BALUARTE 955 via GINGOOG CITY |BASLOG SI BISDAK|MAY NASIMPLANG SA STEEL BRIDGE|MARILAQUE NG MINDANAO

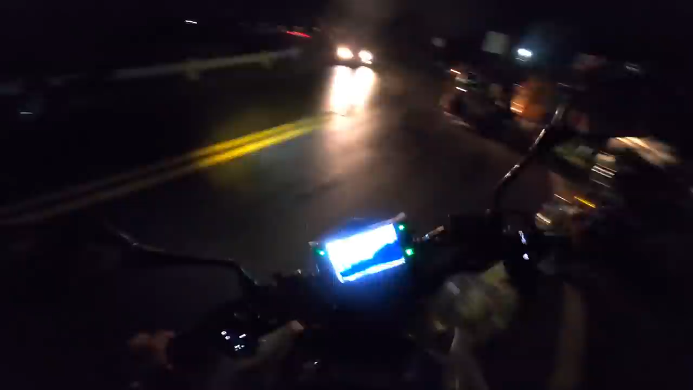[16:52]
Dira, dan. Gimana dito motor dito? Makakuan sila na dahan-dahan lang. Diyan ka muna dyan eh ha. Diyan ka muna.
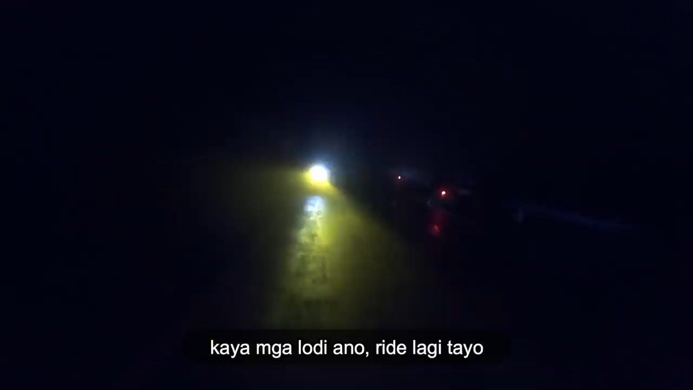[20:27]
Kaya mga lode, ano, right safe lagi ano. Pag mga ganito kasing kuhan, dapat dandahan lang tayo.
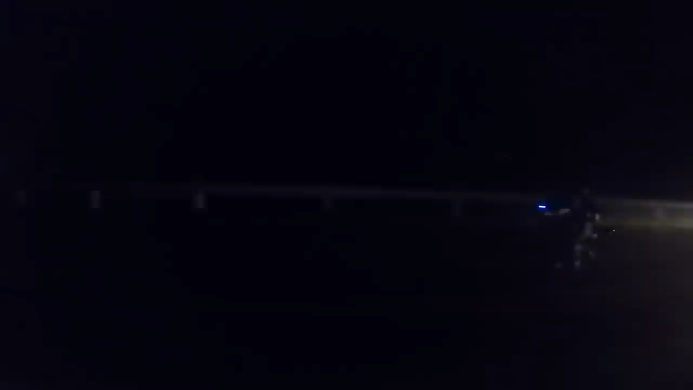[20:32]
Nangyari kasi dumiretso sila dun sa kuhan, sa may tulay. Yung tulay kasi, steel bridge yun eh. Eh kapag ganito kasi, umuulan, la, apakadulas niyan. Problema nito, kami, fogs, ayan o.
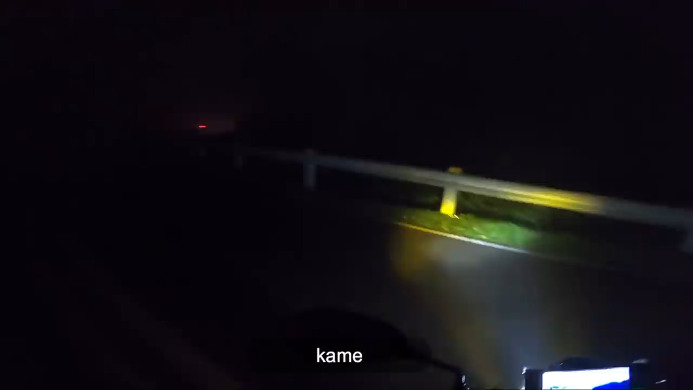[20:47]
Nagpo-fogs na yung kuhan, kalsada. Bahala na. Basta makarating ng ligtas ano, para roonan.